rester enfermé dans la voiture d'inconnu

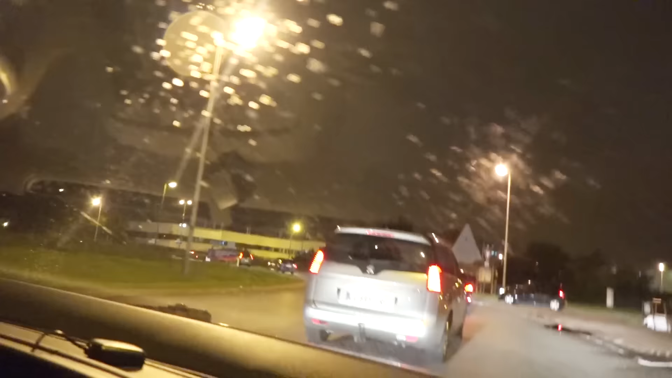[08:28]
Il est là. Je le vois. Il tourne à droite, là ?
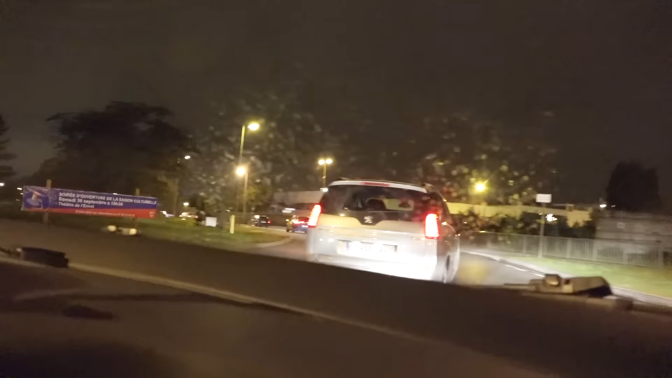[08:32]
Non. Ouais, il est là. Non, il tourne à droite. Ouais, il tourne à droite.
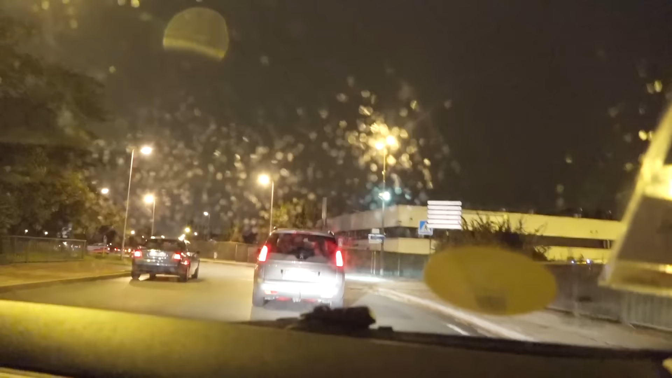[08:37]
L'autre aussi, il a tourné à droite comme par hasard.